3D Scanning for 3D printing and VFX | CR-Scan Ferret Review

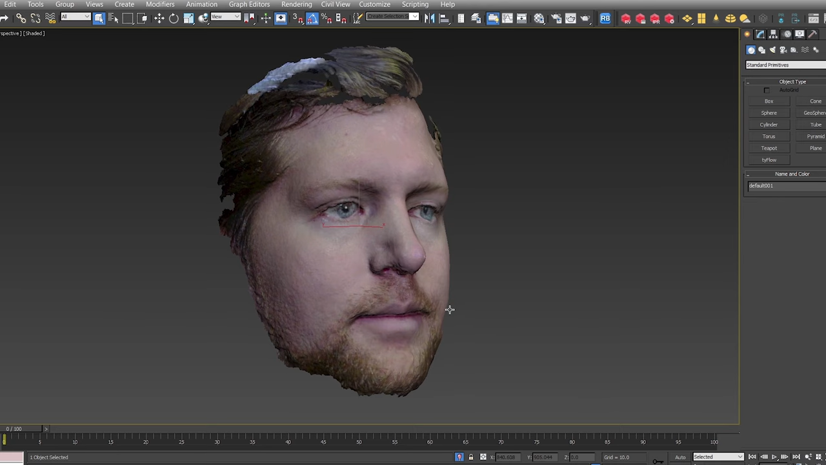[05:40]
I think David's scan turned out a lot better, but still, this is pretty cool.
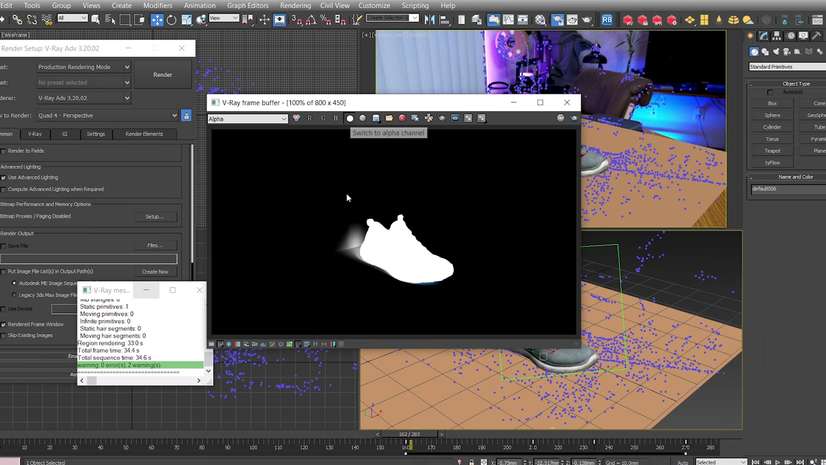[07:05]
And I needed to make some color corrections and edits to contrast, but overall it matched pretty well.